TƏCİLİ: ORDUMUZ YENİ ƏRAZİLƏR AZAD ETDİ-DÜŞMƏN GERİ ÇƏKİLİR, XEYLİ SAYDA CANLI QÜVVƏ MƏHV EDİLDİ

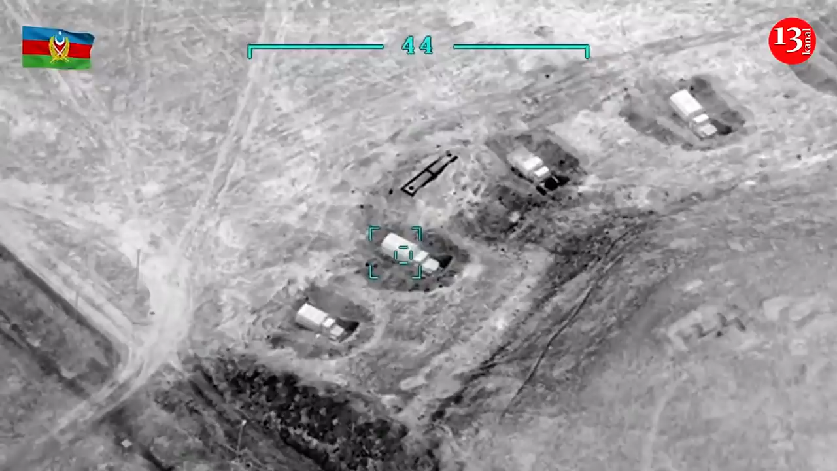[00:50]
3 hərbi infrastruktur obyekti və xeyli sayda şəxsi heyəti məhv edilib. Əldə edilən digər məlumatı əsasən Ermənistandan işxal olunmuş ərazilərimizə gətirilən erməni könülləri
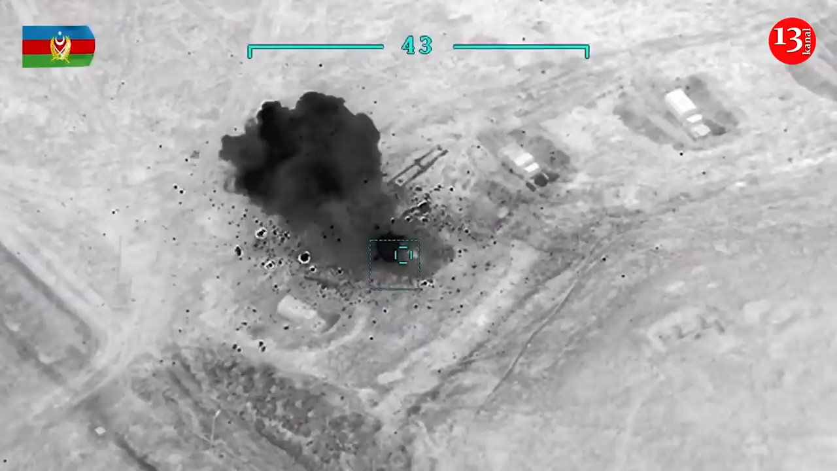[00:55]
döyüşlərin qərginliyi və etkilərin çox olmasından qorxaraq müxtəlif bəhanələrlə döyüşdən imtina edirlər.